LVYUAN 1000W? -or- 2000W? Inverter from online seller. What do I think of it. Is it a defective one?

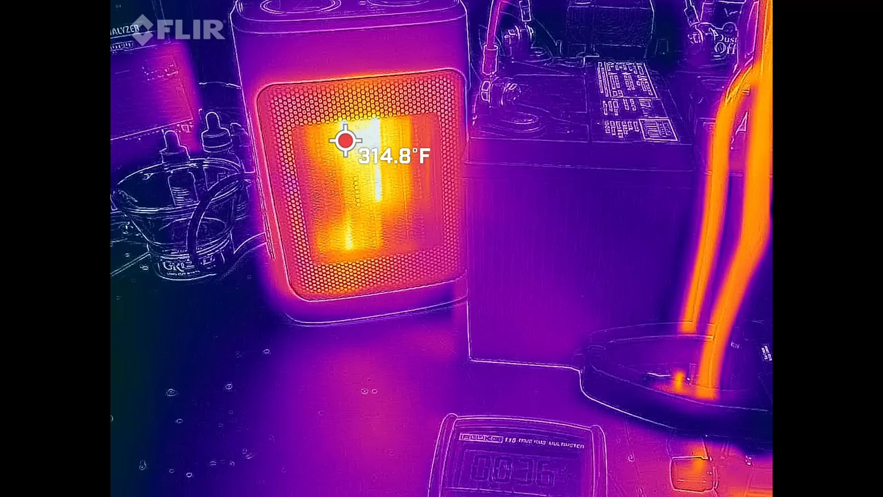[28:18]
On screen: spot 314.8°F
But other than that, this little heater, it doesn't use diodes to switch from low to medium to high.
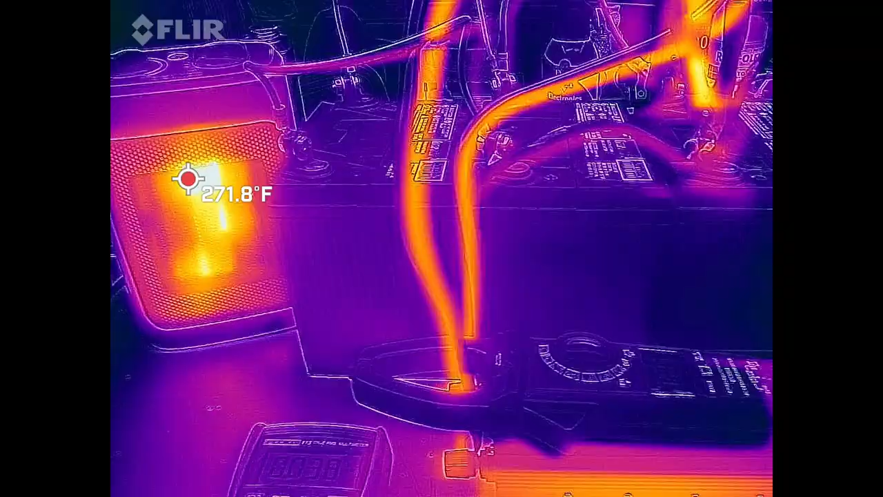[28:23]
On screen: spot 271.8°F
It actually switches the elements on and off.